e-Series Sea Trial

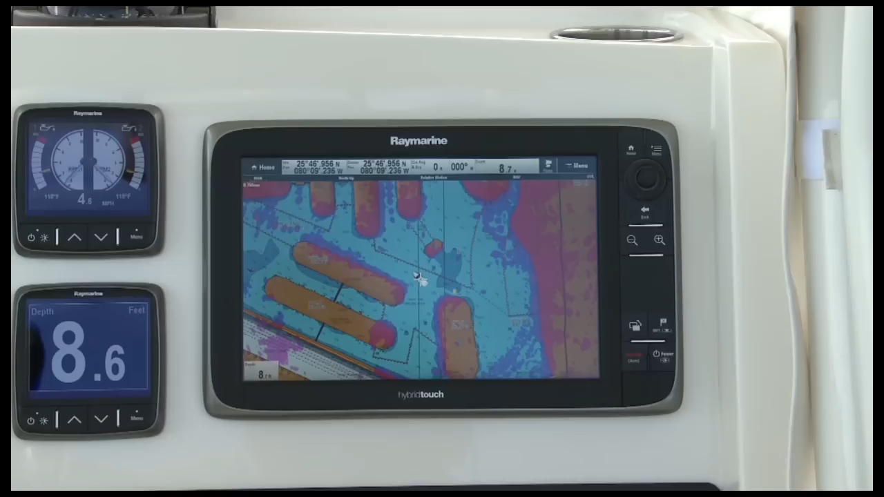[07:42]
Raymarine radar does a phenomenal job of allowing you to navigate in darkness,
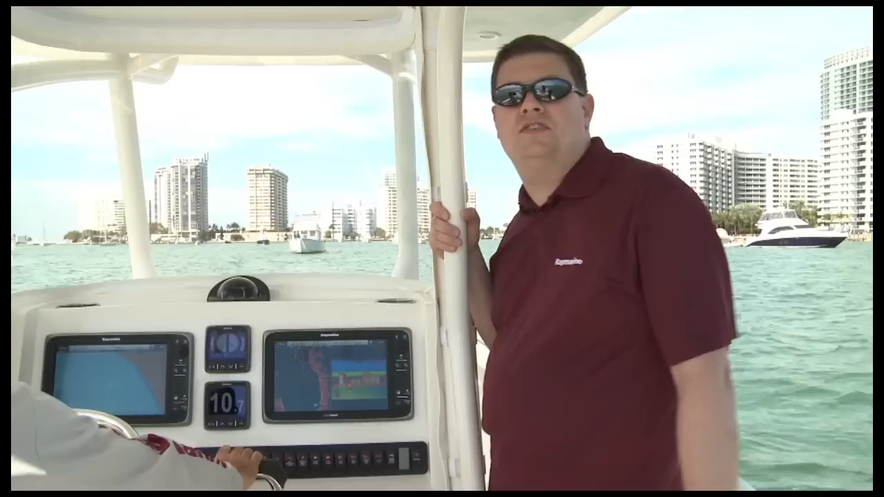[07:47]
fog, or bad weather, but if you want to take your situational awareness and your navigation skills to a whole new level, consider a Raymarine T-Series thermal imager with FLIR night vision technology.
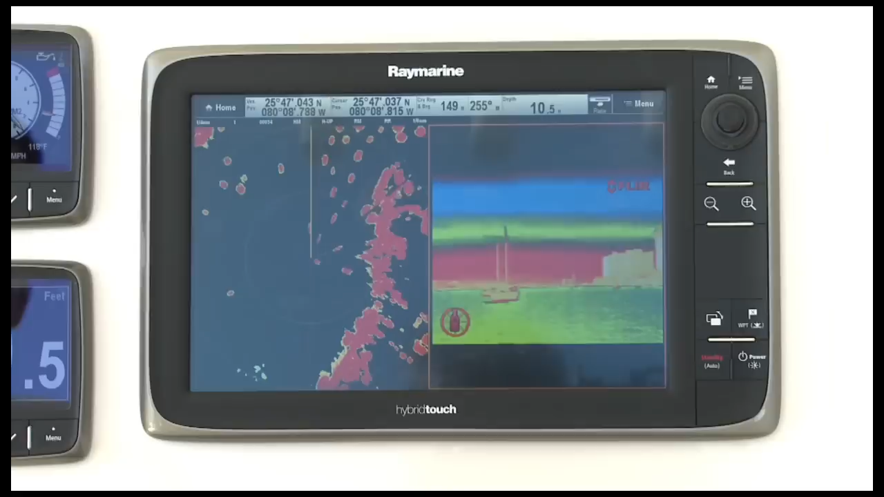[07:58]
We're running a T-450 thermal imager on this boat. I've got it alongside my HD color radar. That's one of the great features of E-Series. You can split the screen, use thermal and radar side-by-side. As we proceed through this anchorage, you can see the radar picking up each and every one of those targets, and the thermal imager does too.
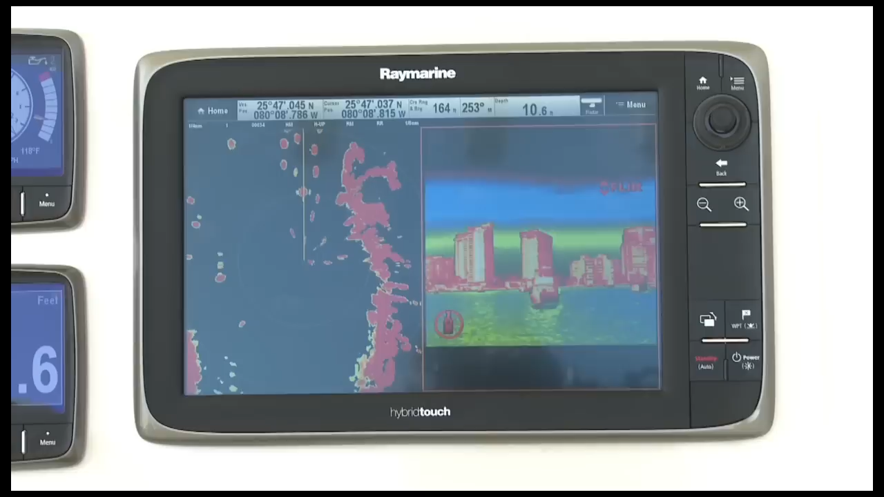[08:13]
With this combination of technologies on board, there's nowhere you can't go with confidence.
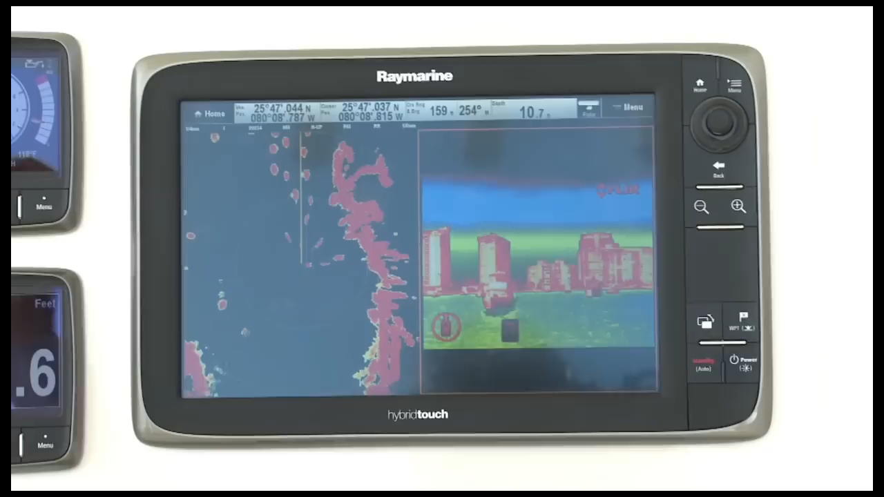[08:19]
Now many people refer to thermal imaging as night vision, but the truth about it is it works just as good during the day.